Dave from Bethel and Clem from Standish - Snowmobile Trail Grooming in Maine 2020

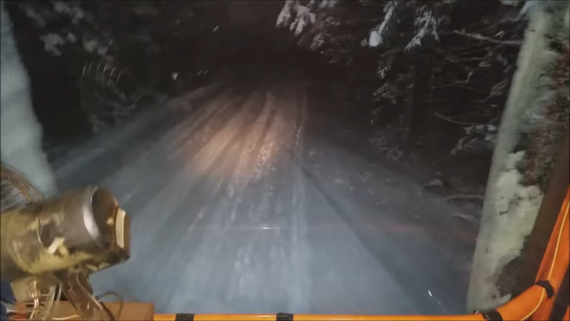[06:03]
Now this is a really nice lookin' trail comin' right along. Got half a scoop there.
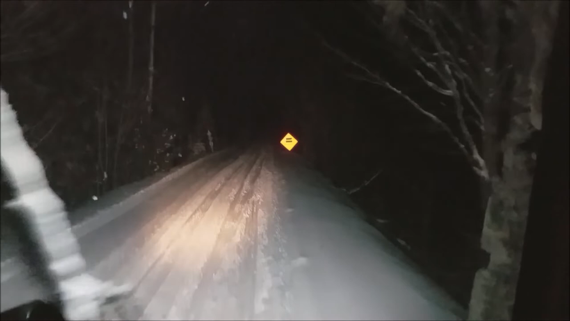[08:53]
There's somethin' ahead. Yeah, let's see. We don't know what it is, but it's ahead. Oh, oh. Caution. Login' ahead.